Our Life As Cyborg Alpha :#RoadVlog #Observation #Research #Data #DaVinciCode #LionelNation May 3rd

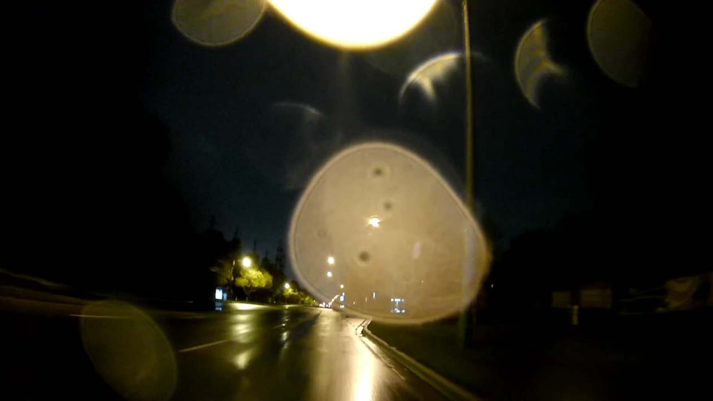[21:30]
it seems to be worse going north than it was going south during the day so I'm taking my time it seems to be worse going north and I'm only doing like 30-35 kilometers an hour I'm doing 10 kilometers slower than I typically could go if it was just a slick outside